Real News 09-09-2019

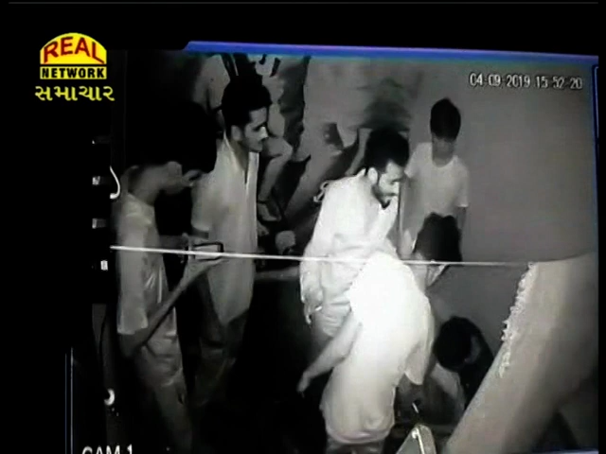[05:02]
જ્યારે લિંબાયતના ગણેશોત્સવના ગરબા રમવા મામલે થયેલા ઝઘડામાં વચ્ચે પડેલા મામાને 4 શખ્સોએ રહેસી નાખ્યો હતો અને આરોપીઓ ફરાર થઈ ગયા હતા. જેમાં પોલીસે ગુનો નોંધી તપાસ શરૂ કરી છે.